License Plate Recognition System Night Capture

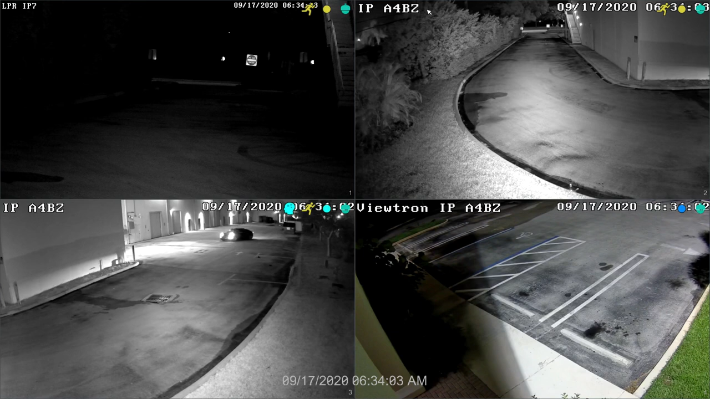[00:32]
Cameras two and three are the two overview cameras and camera four is installed on the front of our building. You can see that the LPR camera is very dark and does not capture much except for license plates at night. This is why CCTV Camera Pros designs LPR systems with at least one overview camera. Let's take another look at the license plate recognition, except this time with a full-screen view of just the LPR camera and with the visual detection enabled.
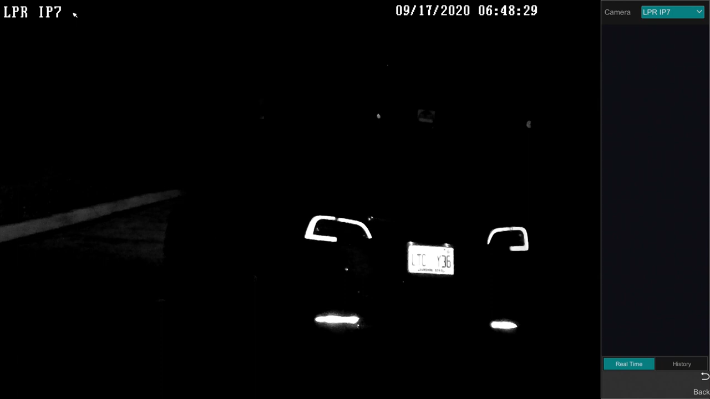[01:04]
You can see here that as the car's license plate moves into the detection zone, the NVR software detects the plate and accurately recognizes all of the numbers and letters on it.